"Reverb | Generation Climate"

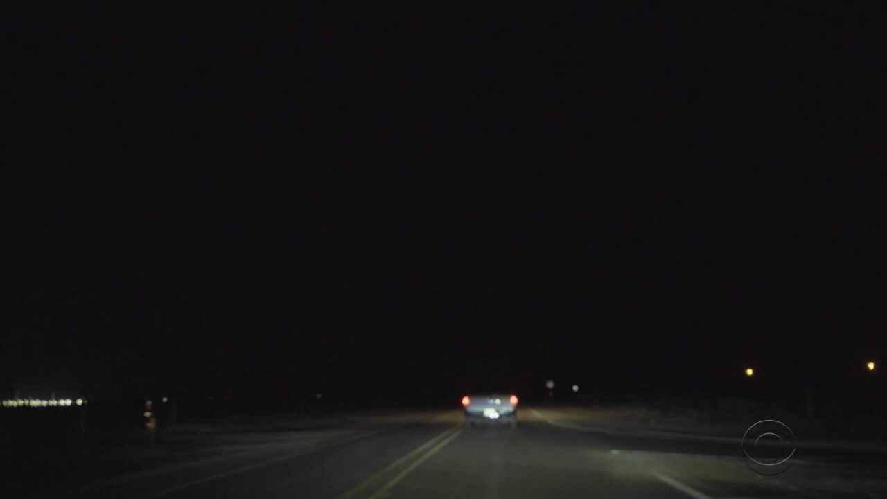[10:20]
We're going to turn right up here where this, let's see, I think it's here, here.
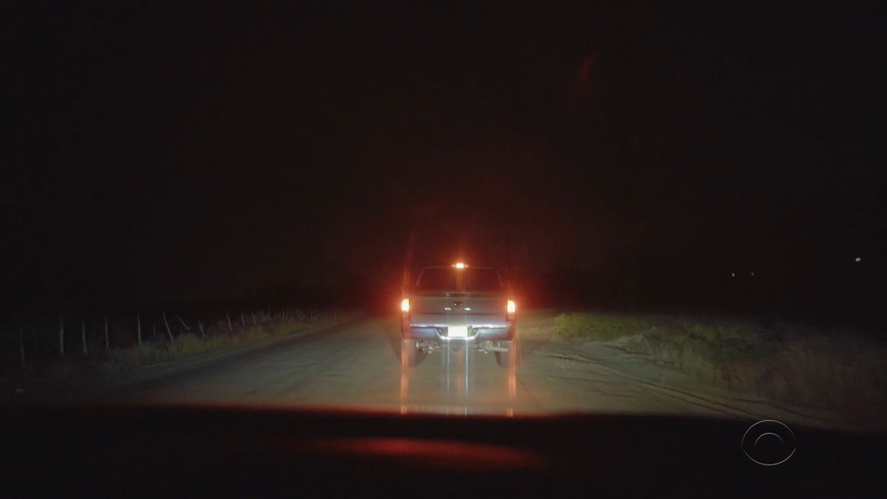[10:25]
Just pull right across their driveway. Got it. Right here. This is good. Okay.
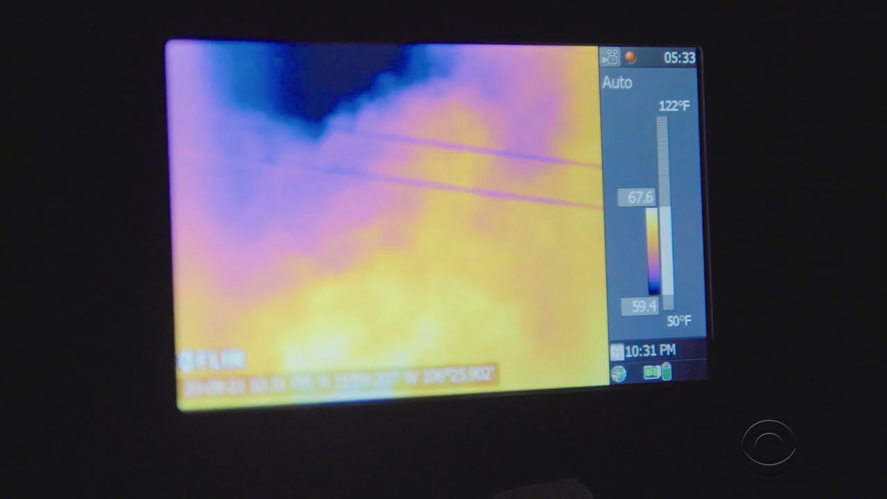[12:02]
That looks terrifying. Yeah. It's like, I don't even recognize what we're seeing in here,
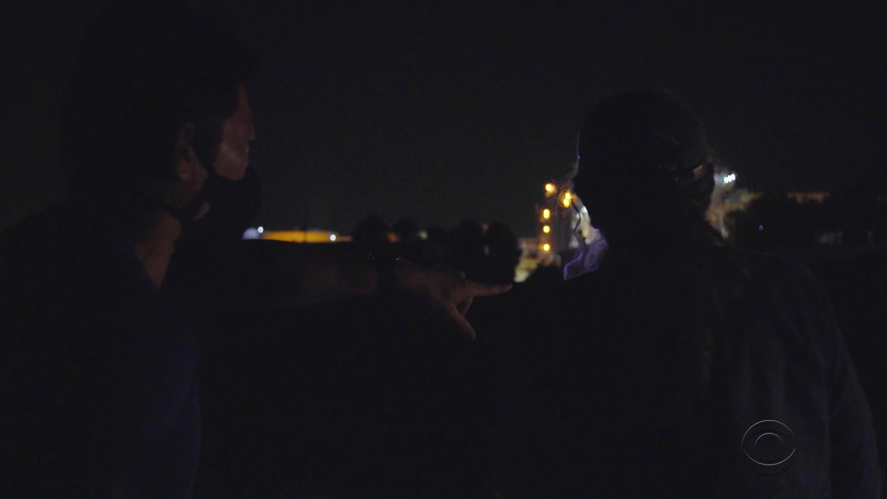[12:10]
because it doesn't look anything like what I can see with my naked eye. No. And everywhere you go, and look at any oil and gas facility,
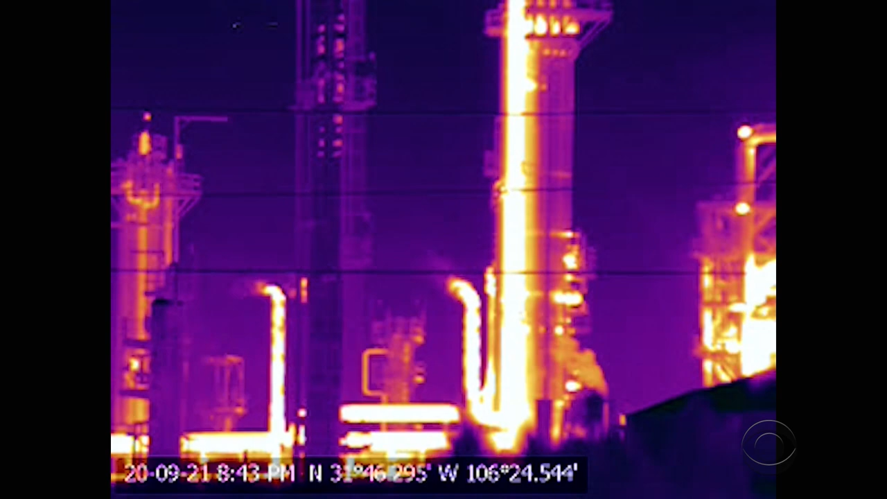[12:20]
you're going to see emissions that are completely invisible to your neck and eye.
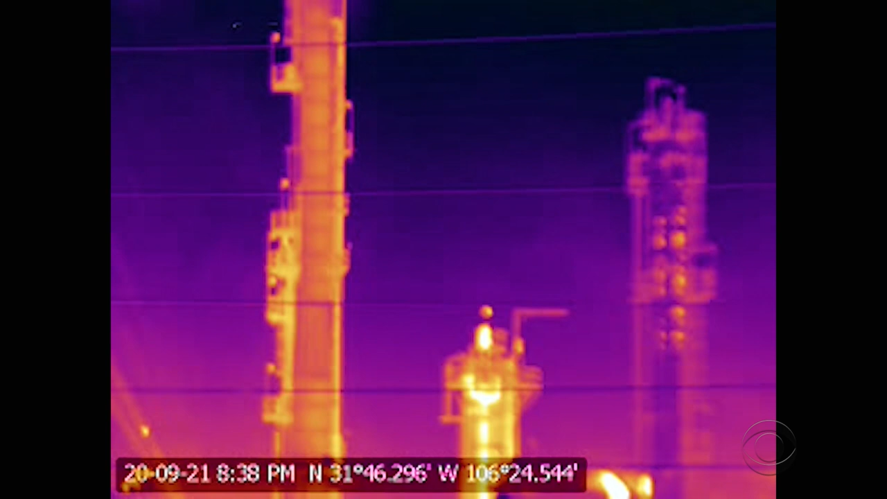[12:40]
Some energy industry lobbyists argue that these images are simply heat or harmless water vapor,